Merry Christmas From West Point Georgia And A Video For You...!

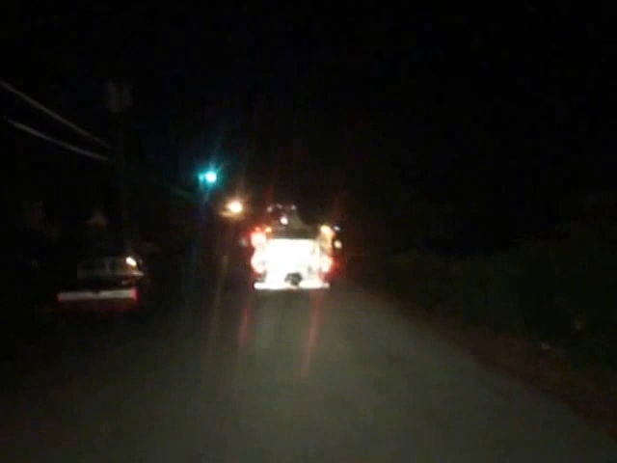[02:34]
This is really unique here. I gotta get this. These cats are really got these kids
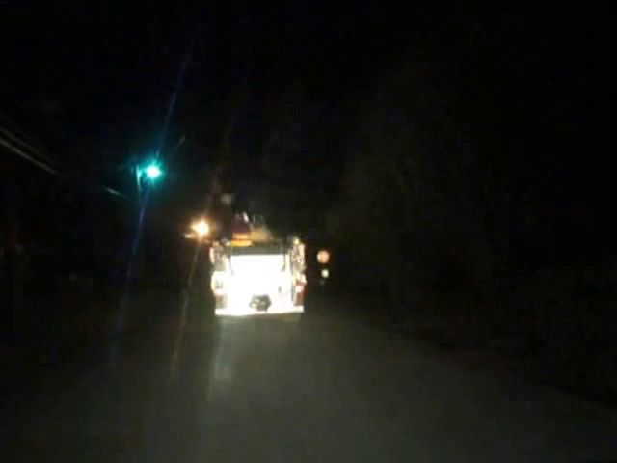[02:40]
believing that Santa Claus is on top of this truck, as cold as it is out here tonight. There's Santa. I caught him on camera tonight in West Point, Georgia.
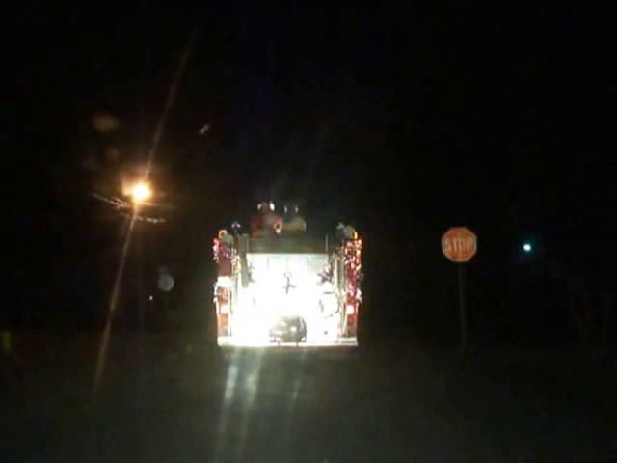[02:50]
All the people in Atlanta, tough luck. You just missed Santa Claus, because he's down here in West Point. I wish I could have got him from the front. Look at that, look at that, look at that.
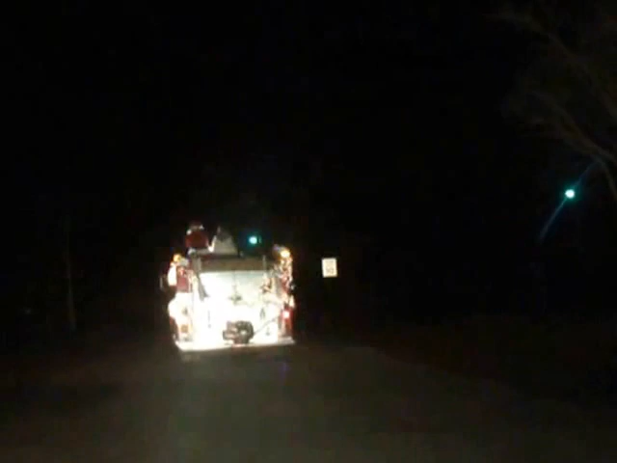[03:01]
That's why everybody outside. Look at that, we caught Santa red handed. This is Santa Claus. They are throwing out cannon and giving away toys. Have mercy. This is Santa Claus.
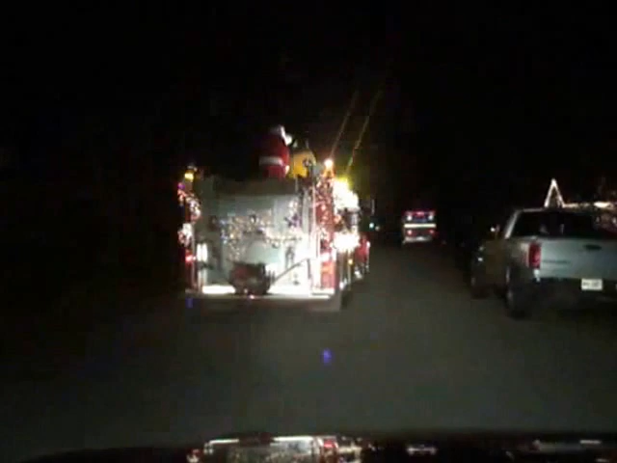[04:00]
Wow, that's beautiful. Isn't that something? They don't do stuff like this no more. That's what it was.
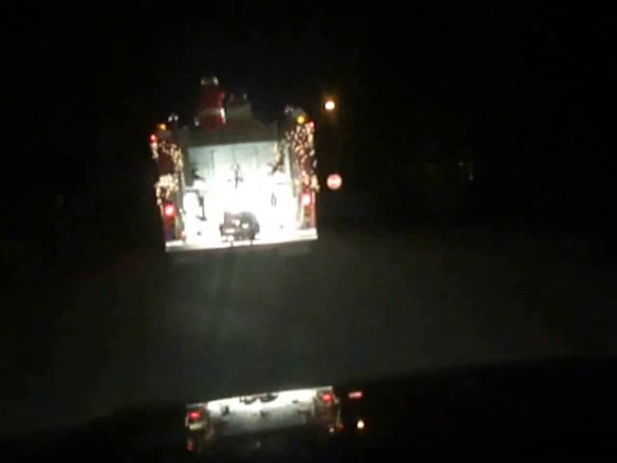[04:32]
this is a little small town in Georgia before you get to the Alabama line here. And I tell you, look at the kids. That's beautiful.
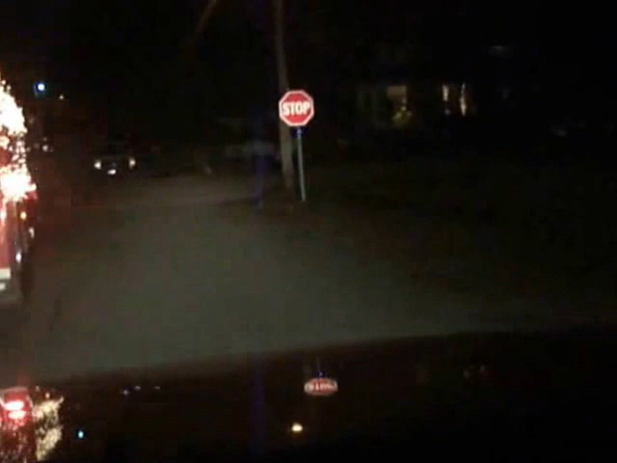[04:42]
That is such a beautiful thing. I don't know if you want to go around it. The kids like run out there. Yeah. They're giving away stuff. I want the kitchen front on. I want the kitchen coming. That would be nice. That's right. like a Christmas parade or something, but one little fire truck and an ambulance behind it. Mm-hmm. Oh, we got the ambulance. I can't believe that. Well, we think it's something going on, something bad or happening.
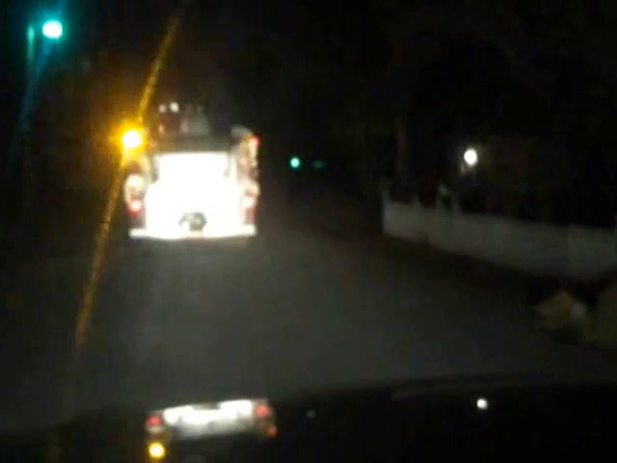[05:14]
It's going something Once good. Again, this is the Getto Free Press. Look at the Santa Claus. And there's a Santa Claus. That's a fake one, too.
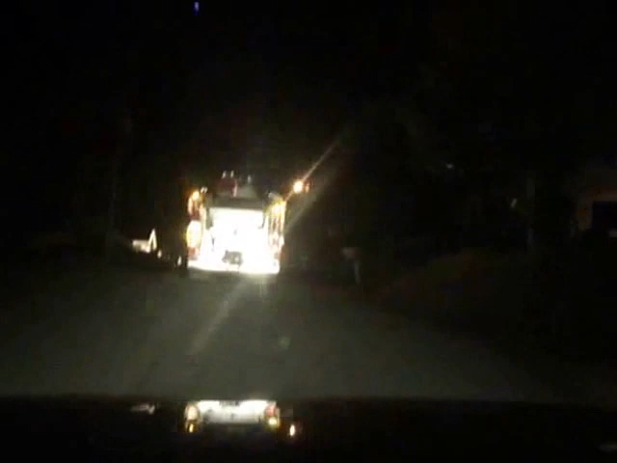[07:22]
December 2013, Christmas Eve night, people entertaining the kids out on the street. Wow, this is really nice.